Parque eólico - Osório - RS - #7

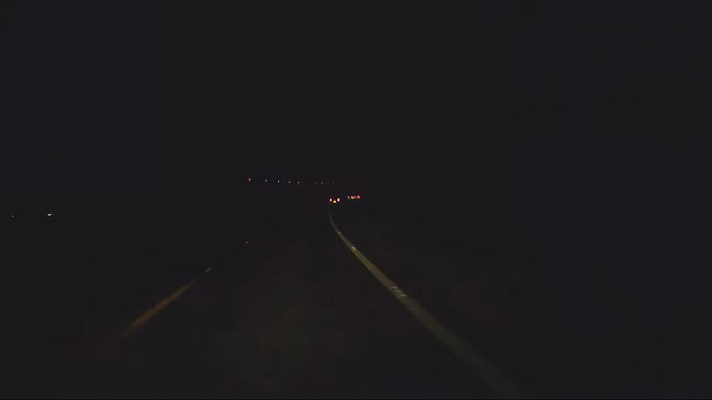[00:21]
Porém, como chegamos próximo das nove, conseguimos ver apenas as luzes das torres. Mas o céu de Osório nos presenteou com esse belíssimo espetáculo.